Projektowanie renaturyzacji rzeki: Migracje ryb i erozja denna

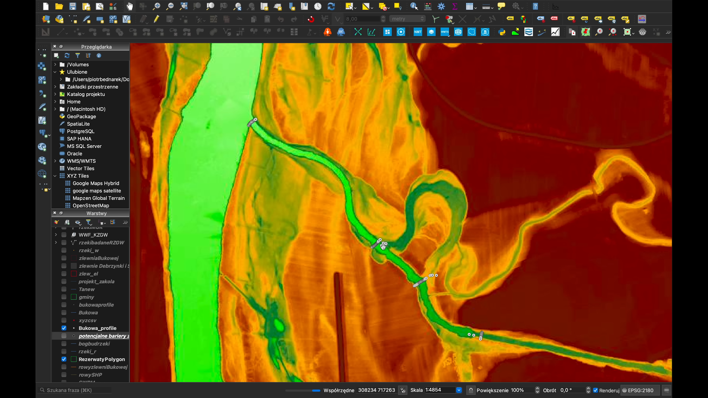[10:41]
który widzieliście, jak chodziłem po rzece na początku filmu, poniżej ujścia tego dawnego koryta, profil trzeci powyżej tego miejsca i profil czwarty powyżej rampy.